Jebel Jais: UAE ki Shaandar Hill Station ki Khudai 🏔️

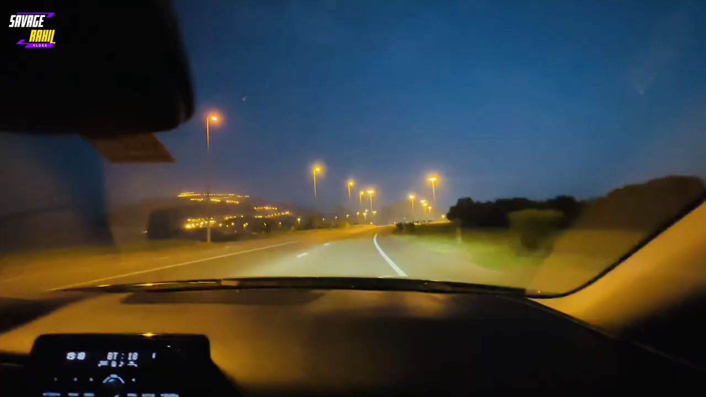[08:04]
कहाँ सीधा? गाइस ये है रोड जबल हफीद,
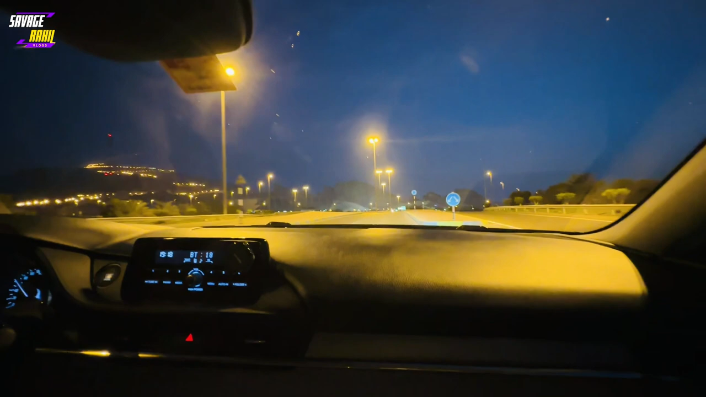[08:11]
और बहुत ही शानदार व्यू आ रहा होगा, पूरा माउंटेन है, पूरा माउंटेन है ये। कहाँ सीधा?
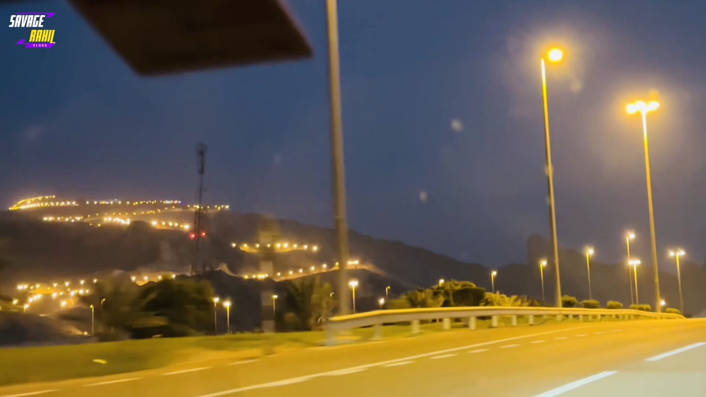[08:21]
गाइज ये है रोड जबल हफीद, और बहुत ही शानदार व्यू आ रहा होगा, पूरा माउंटेन है, पूरा माउंटेन है ये। चलो गाइज तो ये हम लोग पहुँच चुके हैं,
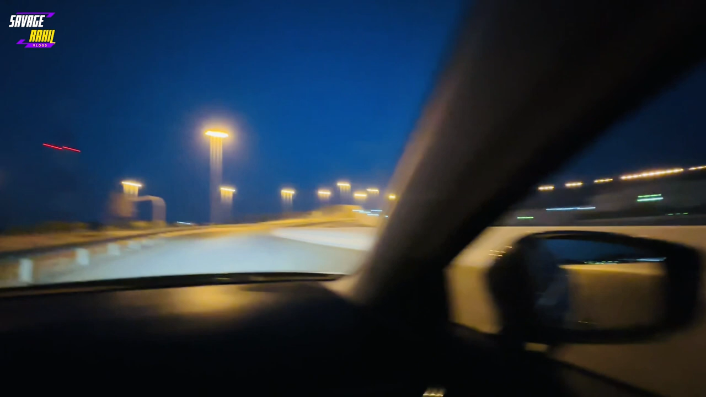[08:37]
ये हम लोगों ने जस्ट अभी एंटर किया है वो माउंटेन जबल हफीद, और